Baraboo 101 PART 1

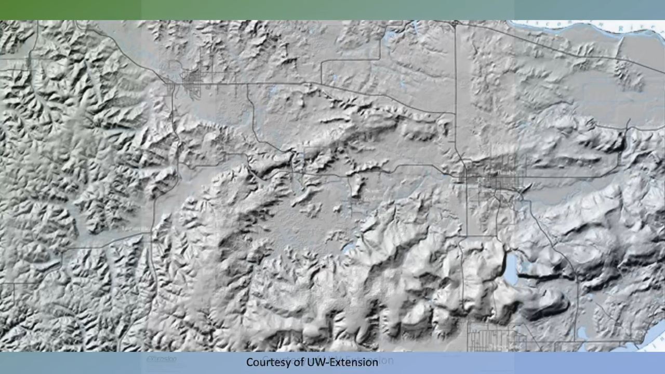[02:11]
The Baraboo River enters the Baraboo Hills at Rock Springs, or the Upper Narrows, before making its way through the City of Baraboo and exiting the Baraboo
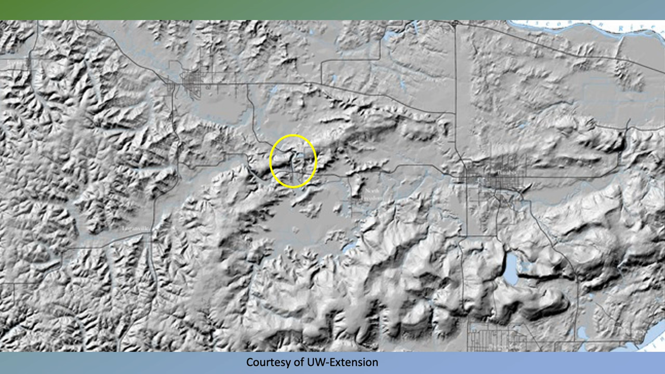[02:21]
Hills at the Lower Narrows along Highway 33 east of Baraboo.
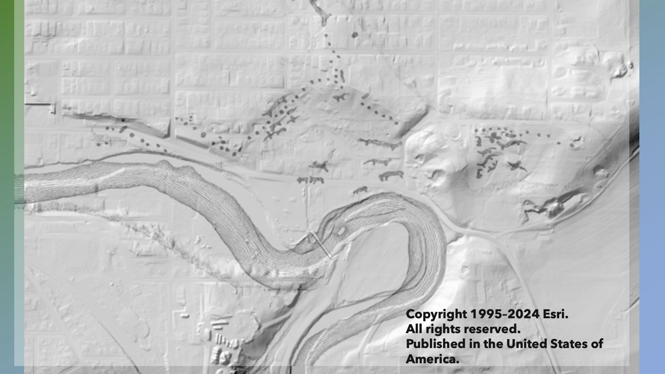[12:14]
Overlay Canfield's map on the LIDAR imagery, we can see how the mounds were concentrated on hilltops, ridge lines, and down in the flood plain along the river. With LIDAR, it is also possible now to discover some remains of mounds that Canfield noted. In the western part of Baraboo, south of the Baraboo River, across from West Baraboo, Canfield noted a linear mound high upon a ridge. This linear mound is still partially intact next to the railroad cut put in in the 1890s.
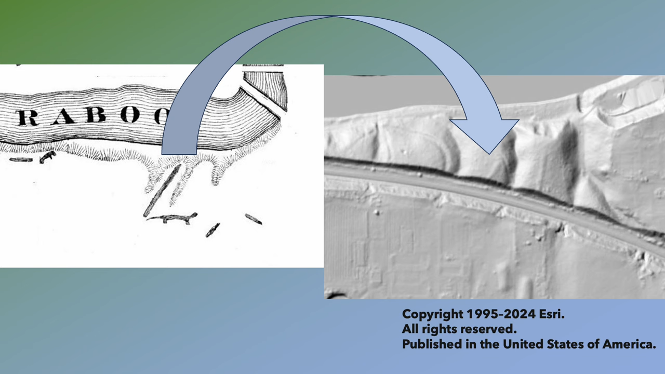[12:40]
Nearby is another possible linear mound that Canfield seems to have missed.
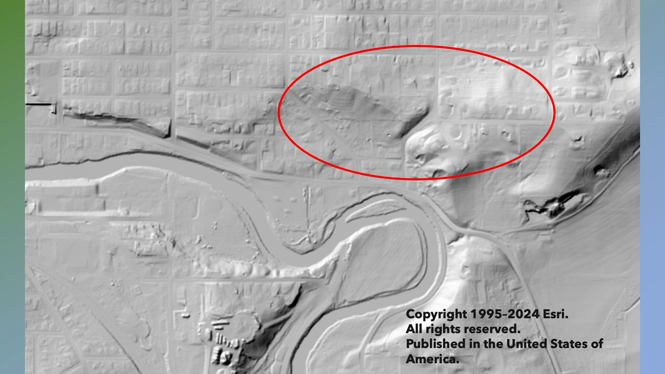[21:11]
near the corner of what is now Washington Street and College Avenue, indicating that the village lodges were on top of the ridge. The Ho-Chunk village was built along a particularly shallow stretch of the Baraboo River, which was an easy place to cross and a great place to catch fish.